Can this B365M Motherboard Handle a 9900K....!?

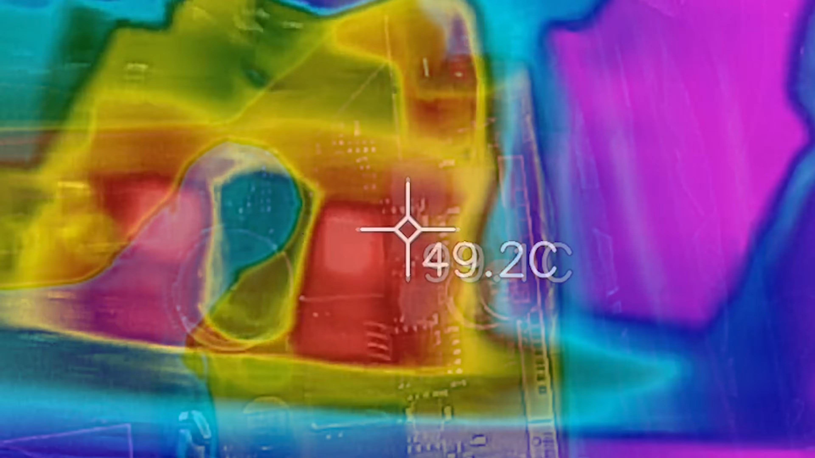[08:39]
On screen: spot 49.2°C
because as we saw here, without the actual fan on it, it does throttle pretty quickly.
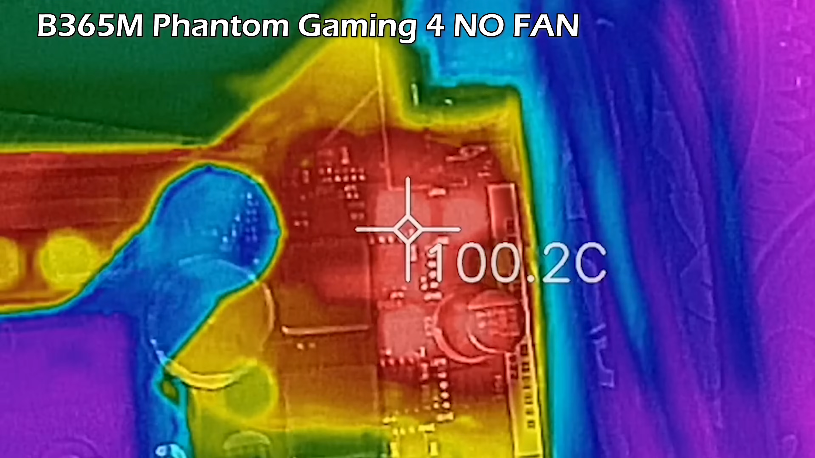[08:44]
On screen: spot 100.2°C
And so things do heat up on the VRM pretty quickly, and it will throttle the CPU down to about four gigahertz if this happens.